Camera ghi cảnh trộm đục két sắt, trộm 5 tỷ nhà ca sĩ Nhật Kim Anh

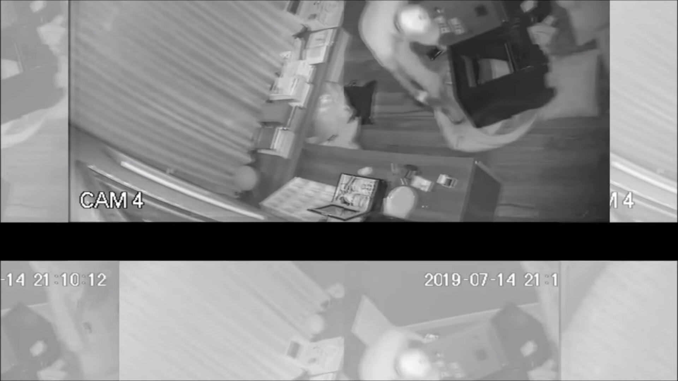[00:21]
bạn đã theo dõi. Rất nhiều người hâm mộ đã dành sự quan tâm đặc biệt cho nữ ca sĩ, đồng thời mong mỗi cơ quan điều tra nhanh chóng bắt được kẻ trộm. Và mới đây, đoạn clip trích xuất từ camera an ninh đã ghi rõ mồm một bóng dáng của một kẻ đột nhập.
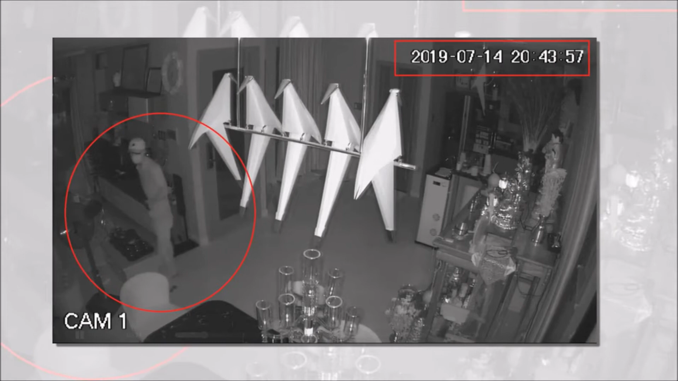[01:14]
công an đã tiến hành trích xuất camera an ninh được lắp trong nhà của Nhật Kim Anh. Qua hình ảnh được camera ghi lại thì bước đầu kẻ ghi án đã được xác định. Đối tượng là nam giới có chuẩn bị kỹ càng từ trước khi đột nhập ghi án như đòi nón, đeo bao tay, đeo khẩu trang, kính mặt, hồng che dấu danh tính. Hắn còn mang theo xà beng để thực hiện trót lọt phi vụ. Tên trộm chuẩn bị khá kỹ khi đột nhập nhà Nhật Kim Anh. Trong đoạn clip, người xem dễ dàng nhận thấy kẻ trộm đột nhập nhà Nhật Kim Anh vào lúc 21h tối ngày 14 tháng 7.